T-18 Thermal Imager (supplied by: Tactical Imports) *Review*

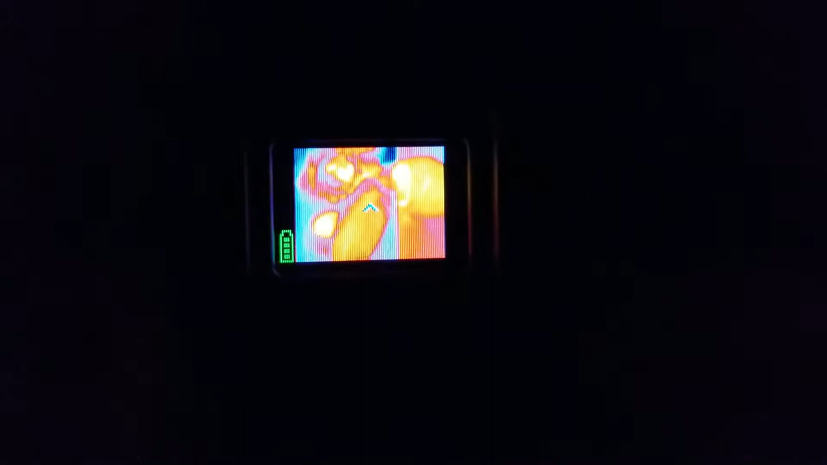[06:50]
it's hard to see here oh and there how's that
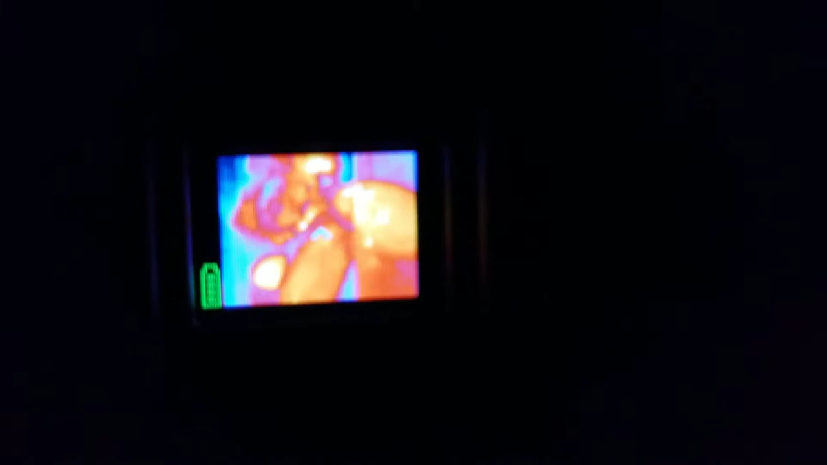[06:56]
okay so there you should see the cats and they're glowing orange
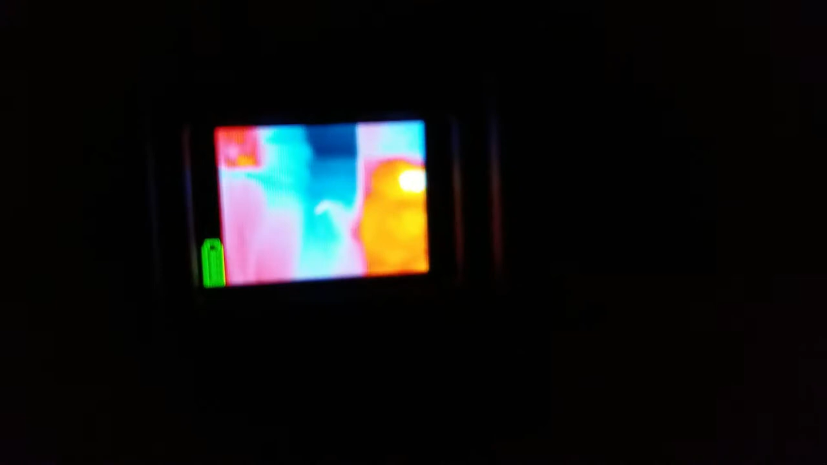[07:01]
yeah you see when it's over there it's just sitting by itself
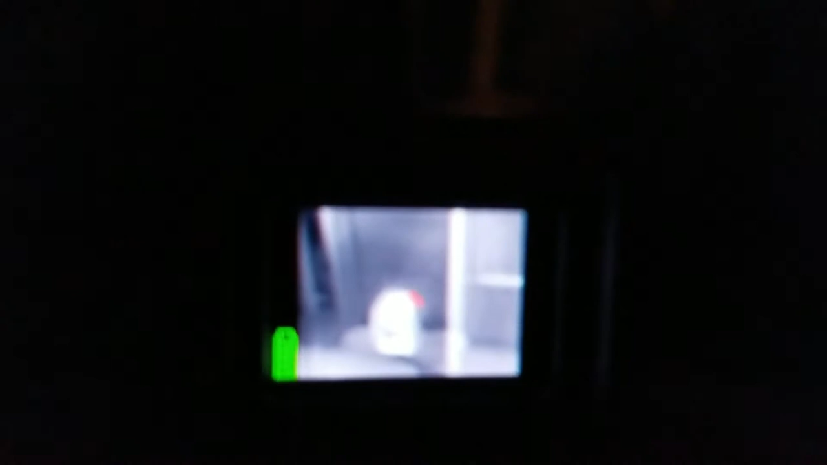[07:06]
now there's one another setting
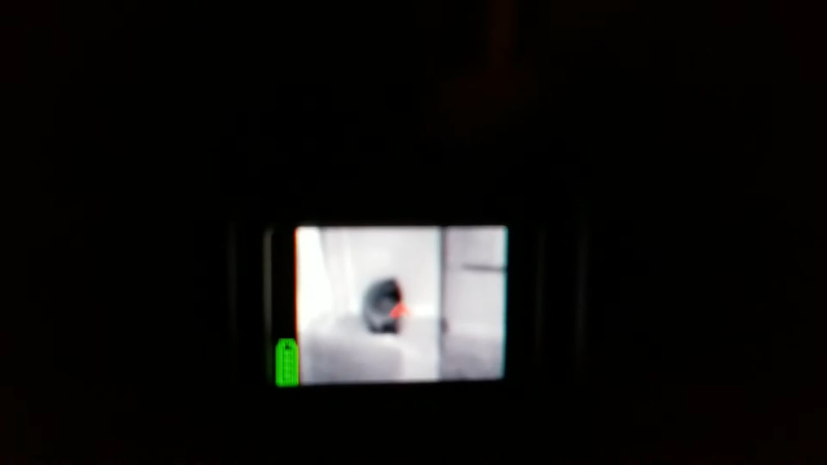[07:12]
black hot the other one was white hot
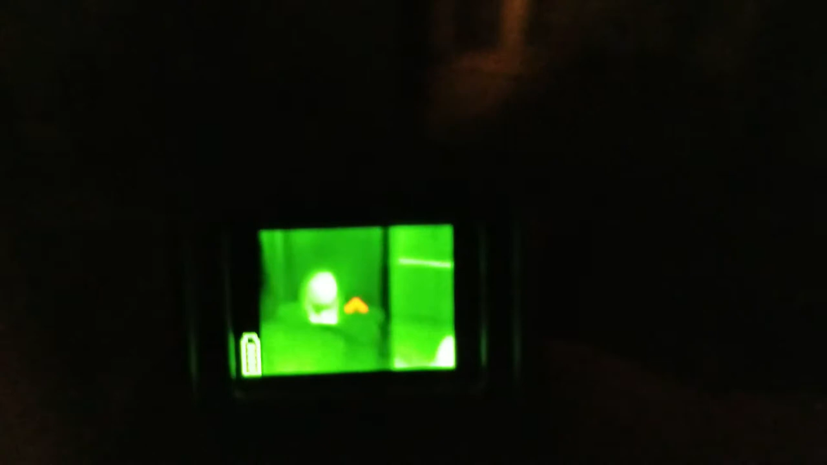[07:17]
here's the green like the terminator guy yeah
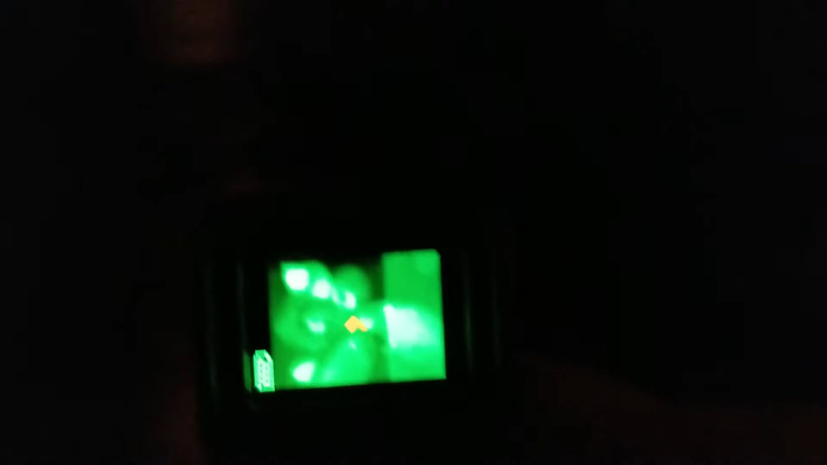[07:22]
like I say this is very difficult to hold this turn the buttons and do all this
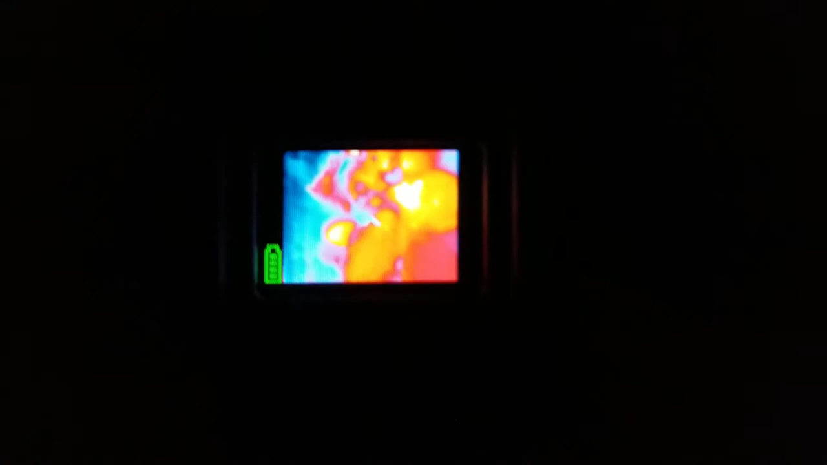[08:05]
I'm not sure yeah I think I just took it off somehow oh no it's still there there's a button I just haven't learned you have to press it for
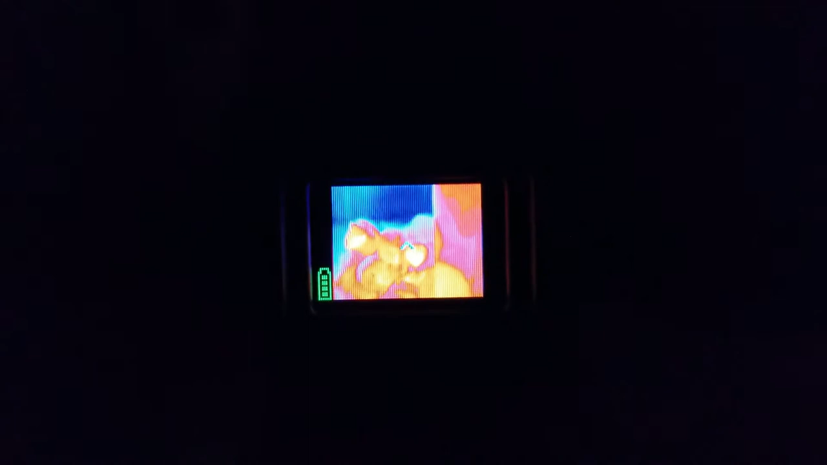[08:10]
one and a quarter seconds or something I'm not sure how it works yet but there you go you can see how it flips through
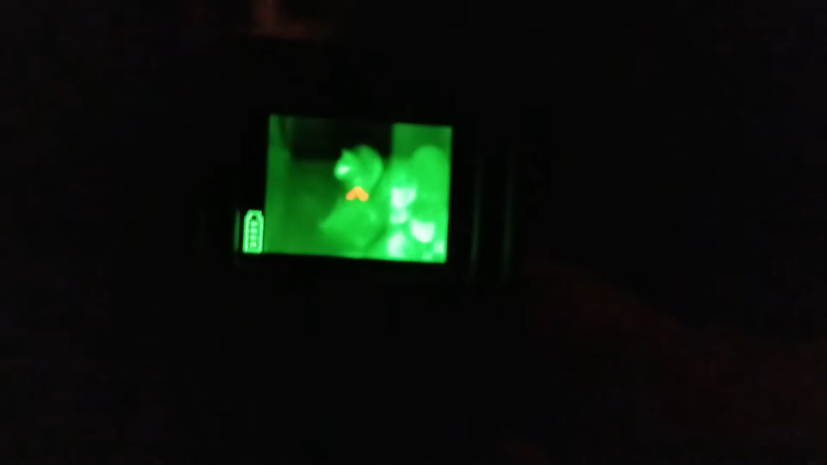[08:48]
but you run in the forest and now it's getting dark and you can't see it and then the animal's mixed in with all the forest well you could use this
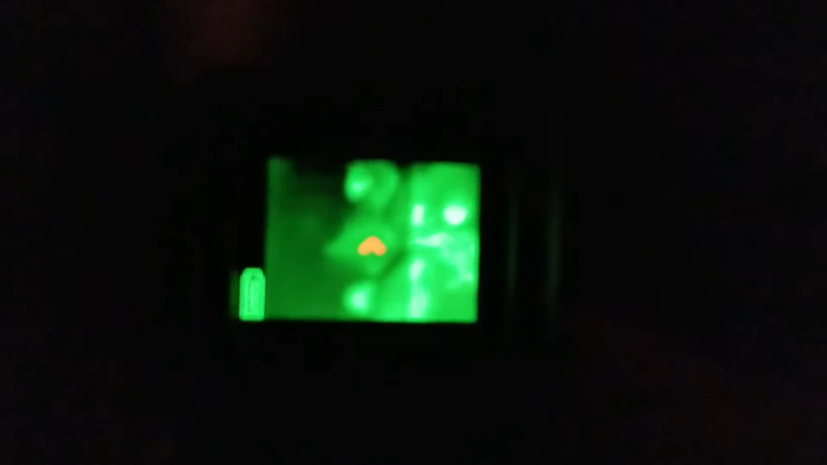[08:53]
to see its body heat that's going to stand out beyond anything
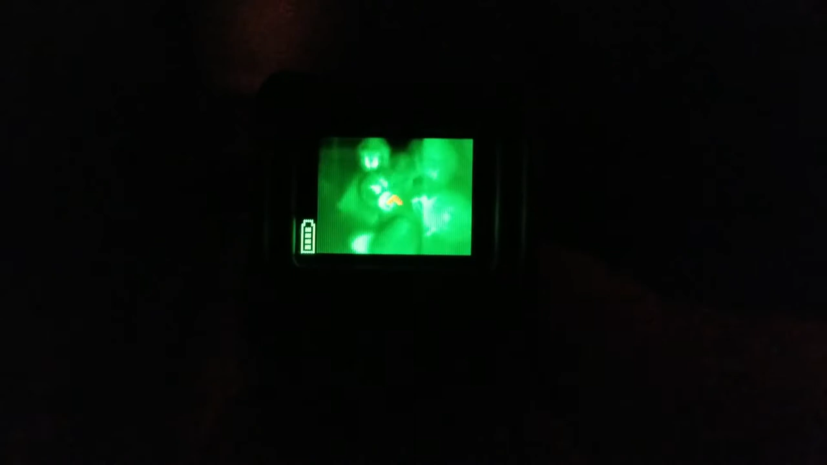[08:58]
you know if you had somebody in your yard at night
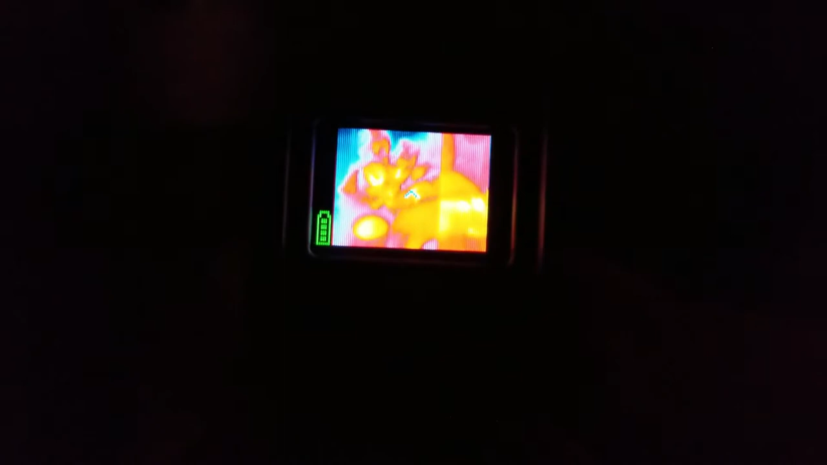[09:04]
you look out you can't see them well just stick this thing out there and look you'll pick up his body heat